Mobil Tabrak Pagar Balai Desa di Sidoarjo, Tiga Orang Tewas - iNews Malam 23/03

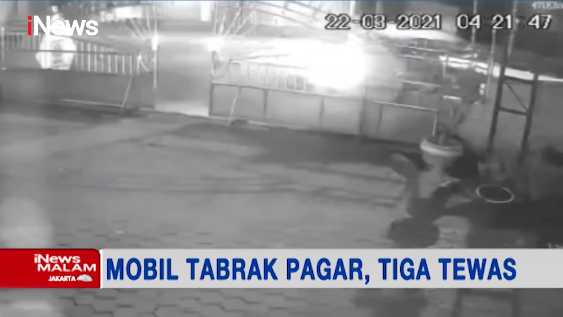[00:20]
Detik-detik sebuah mobil menabrak pagar Balai Desa Kecamatan Tulangan Sidoarjo Jawa Timur ini terekam kamera pengawas. Mobil ditumpangi nama muda yang selesai berpesta minuman keras.